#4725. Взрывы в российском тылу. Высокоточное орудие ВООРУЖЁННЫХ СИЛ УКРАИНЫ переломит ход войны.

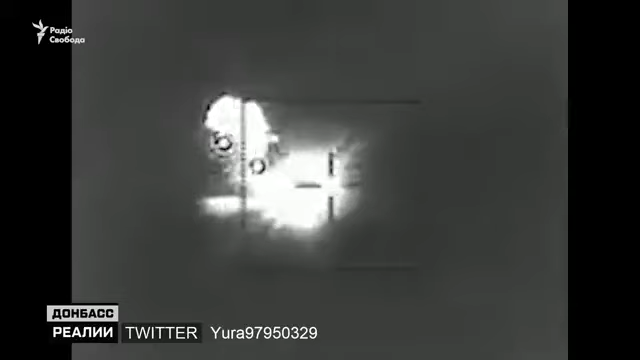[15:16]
а потім отримання «Гарпунів» і знищення цього ріктувального буксира «Василь Бех» з системою ППО на кормі.